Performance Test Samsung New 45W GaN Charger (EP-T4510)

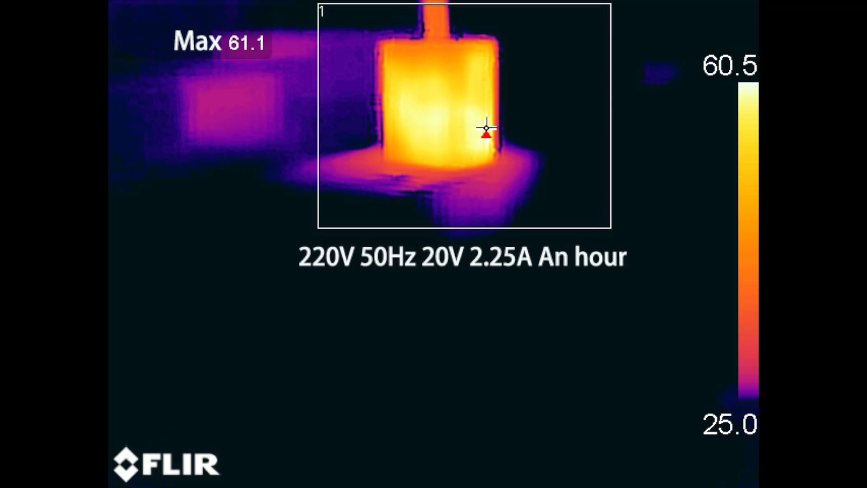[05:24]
And firstly, the maximum temperature on two sides are 61.1ºC and 59.8ºC,
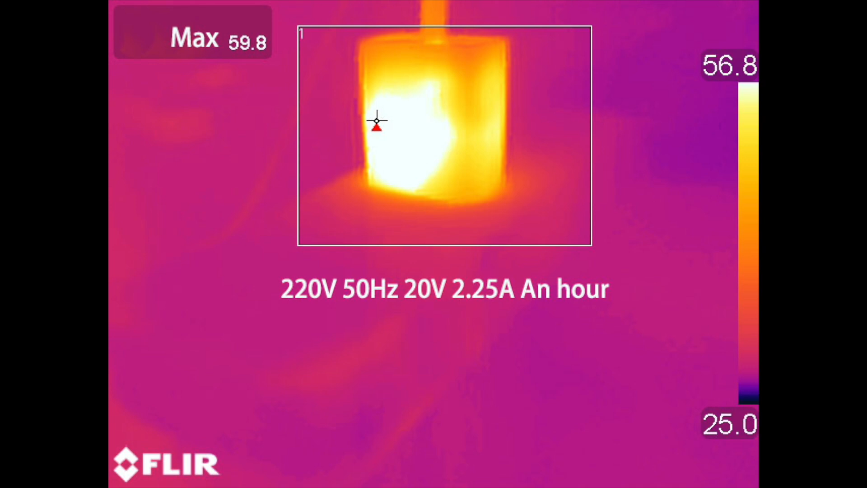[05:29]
under 220V, 50Hz.
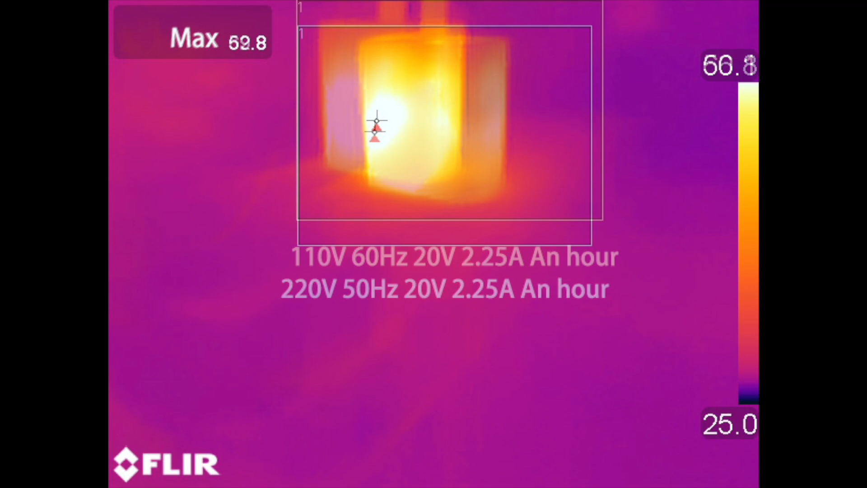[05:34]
Then, the maximum temperature on two sides are 62.8ºC and 66.7ºC,